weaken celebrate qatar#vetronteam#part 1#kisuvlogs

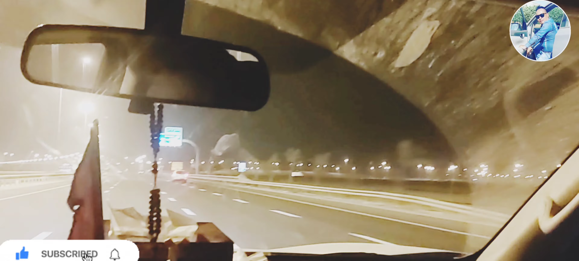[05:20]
अब त्यहाँ यही गाउँमा बसेको हो नि त पहिला यो गाउँ यो पनि हाम्रै गाउँ यतातिर 6 वर्ष बसेर क्यान्सल गएको अलिक आउँदै रहेछ है अङ्करण भन्ने ठाउँ हो कि अल्खोर आइपुग्यौँ है बल्ल बल्ल बल्ल
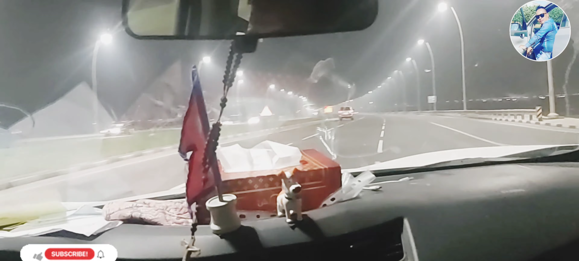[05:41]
कस्तो क्लियर आइरहेको छ भिडियो अहिले यो बाटोमा पनि लाइट राखेर कस्तो दामी बनाएको छ नि होइन पहिला त थिएन नि त लाइट यहाँ